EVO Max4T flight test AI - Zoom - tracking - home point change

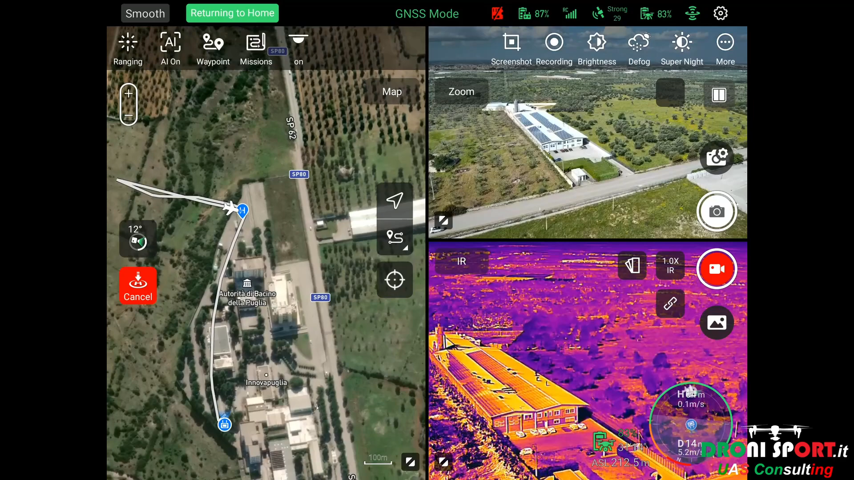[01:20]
qui abbiamo una visione insieme quindi la mappa ecco adesso dovrebbe scendere facciamo mettiamo una
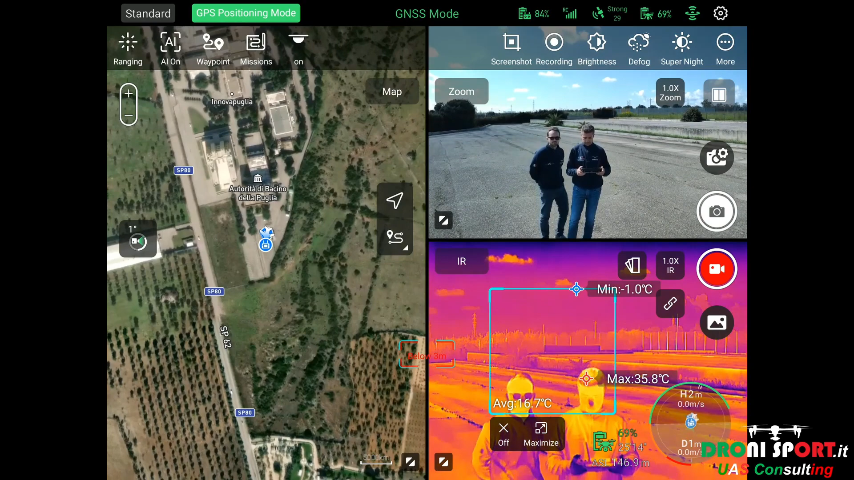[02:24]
On screen: max 35.8°C, min -1.0°C
allora sul quadrante della termocamera abbiamo abilitato il region quindi lui intercetta i punti
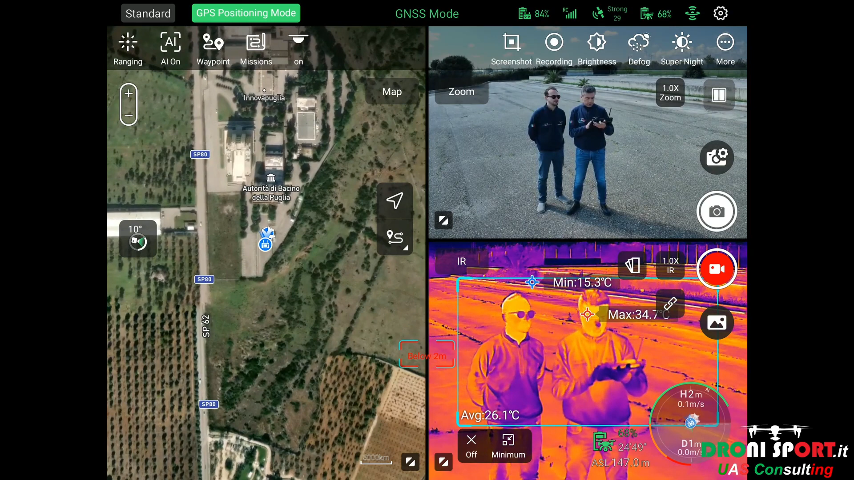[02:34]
On screen: min 15.3°C
diciamo il punto più caldo è il punto più freddo qui comunque possiamo espandere sempre real time
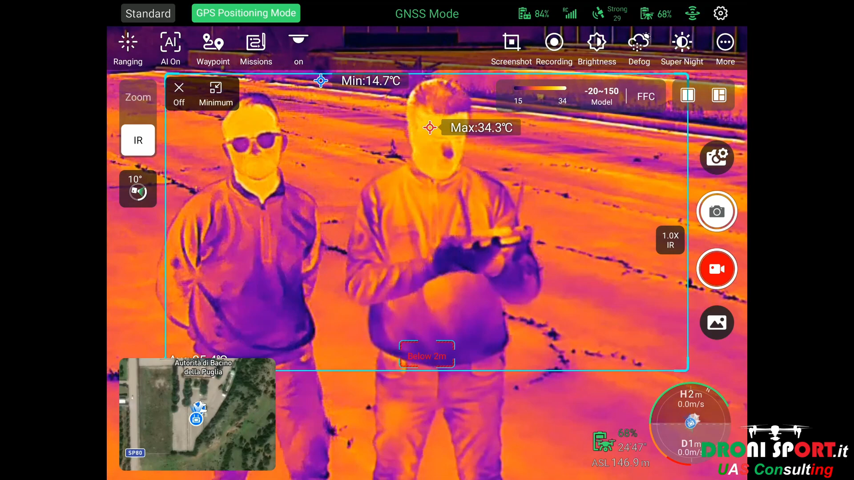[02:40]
On screen: max 34.3°C, min 14.7°C
vediamo francesco come vedete in alto il minimo quindi 13 gradi e poi 33 gradi
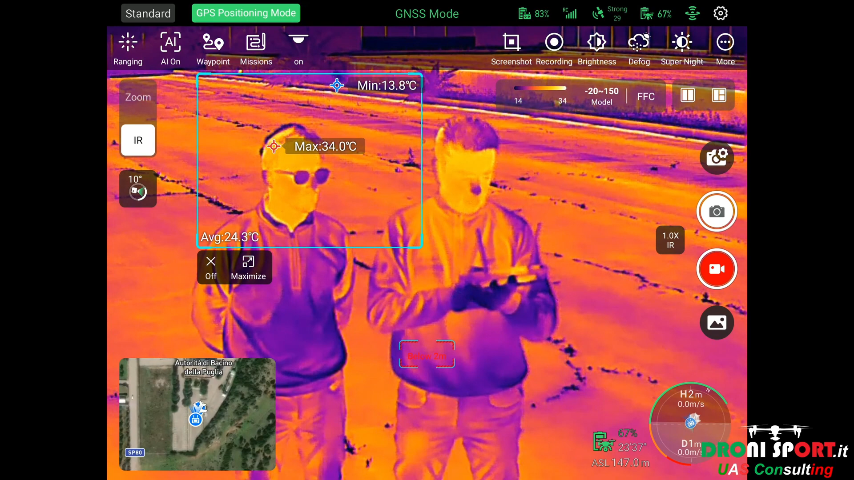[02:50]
On screen: max 34.0°C, min 13.8°C
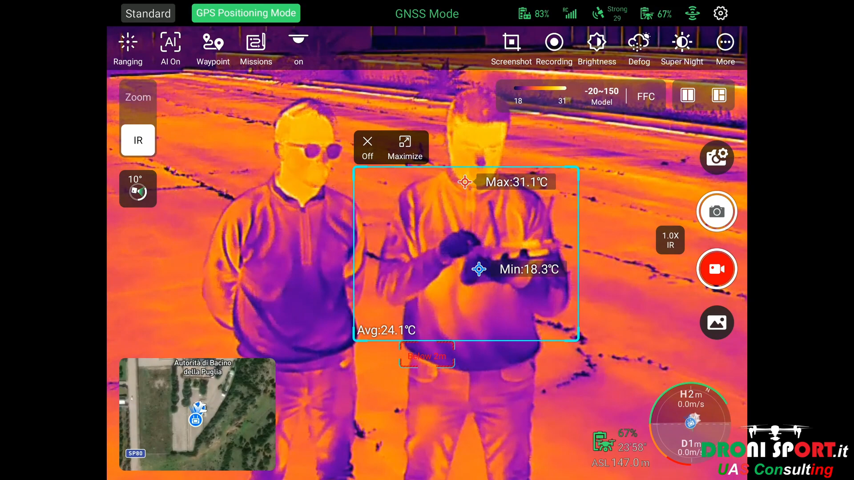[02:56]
On screen: max 31.1°C, min 18.3°C
va bene lasciamo la visualizzazione quella su tre quadranti quindi visibile con zoom
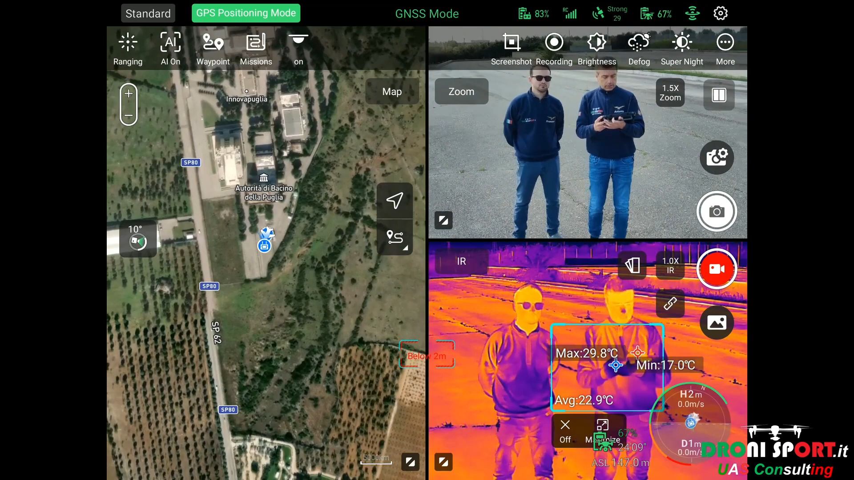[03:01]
On screen: max 29.8°C, min 17.0°C
testiamo la funzionalità di zoom e di intercettazione con tecniche di intelligenza artificiale
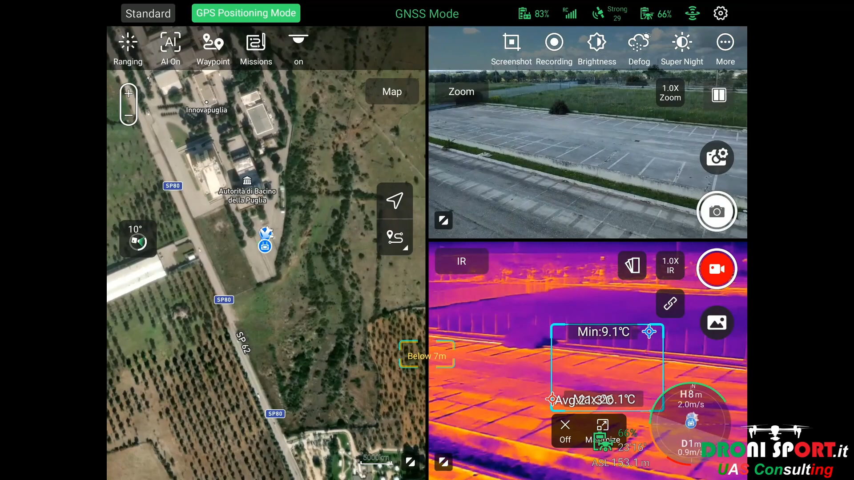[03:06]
On screen: min 9.1°C
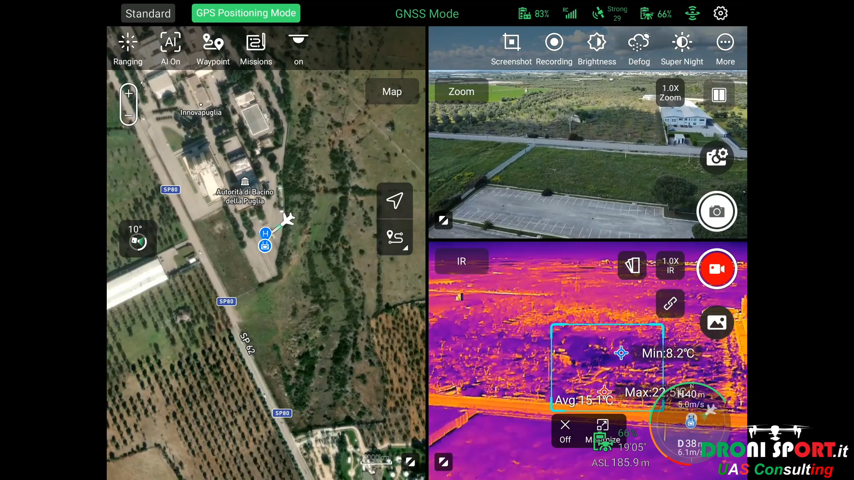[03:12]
On screen: min 8.2°C
allora ci allontaniamo possiamo
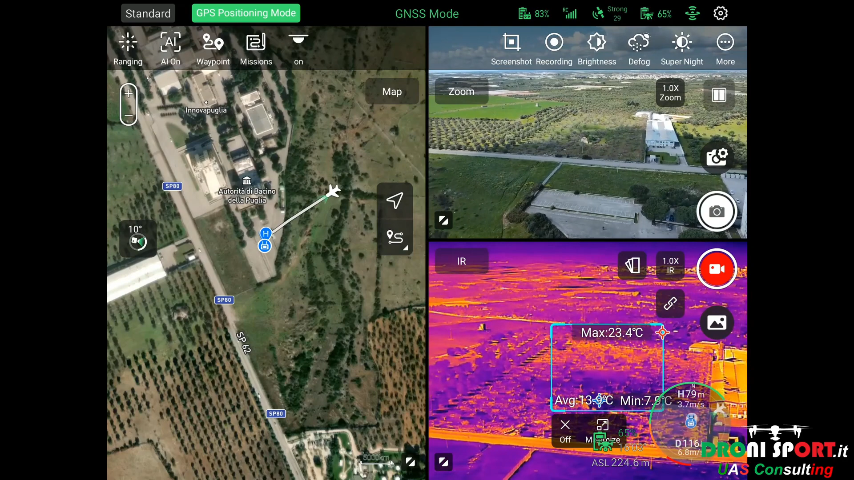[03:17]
On screen: max 23.4°C, min 7.9°C
abilitare il ranging e la i
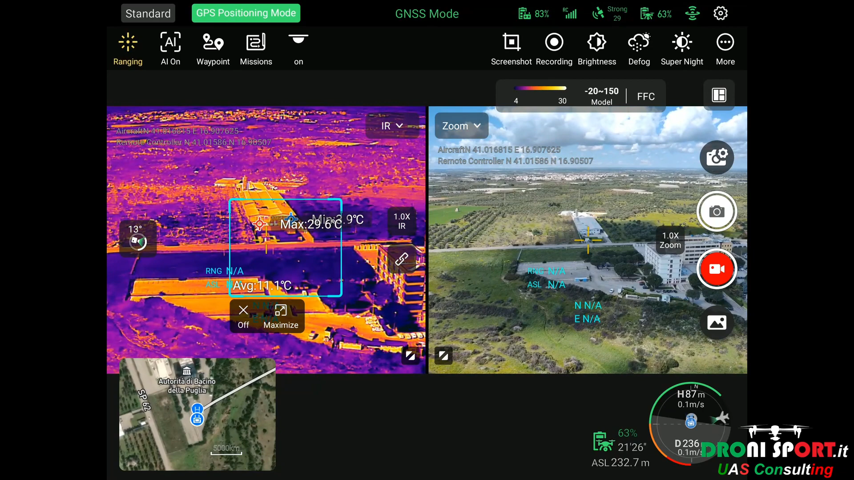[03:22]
On screen: max 29.6°C
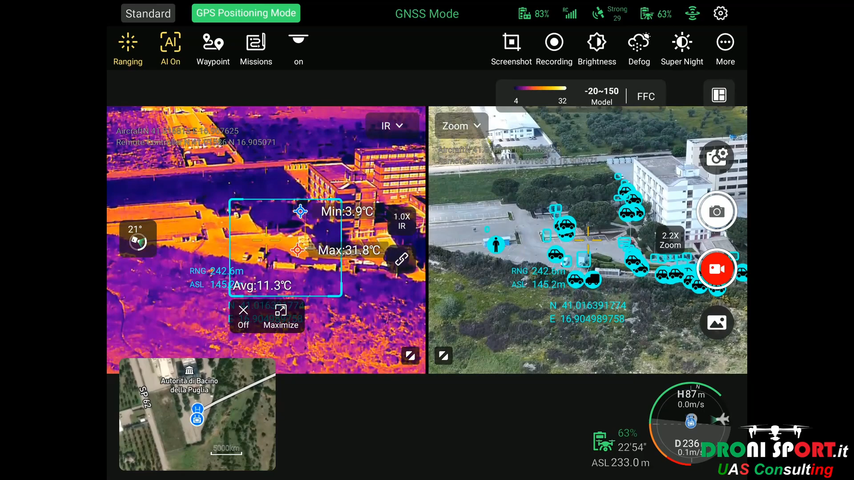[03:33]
On screen: max 31.8°C, min 3.9°C
allora come vedete intercetta ovviamente tutte le auto qui siamo ci siamo noi